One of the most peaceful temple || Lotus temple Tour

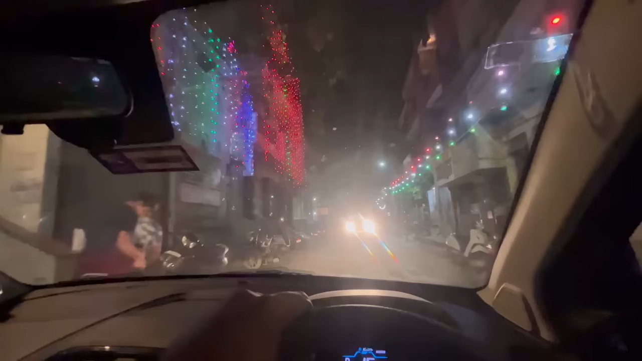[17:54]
और बहुत सारे लोग काफी दिनों से शॉपिंग भी नहीं कर पा रहे थे, क्योंकि वो चल रहा था ना श्राद्ध चल रहे थे, तो श्राद्ध के बाद आज सब लोग निकले शॉपिंग के लिए संडे को भाई। तो सारी मेन रोड्स इस वक्त जैम पैक्ड है, और हम अंदर की गलियों से निकल के जा रहे हैं।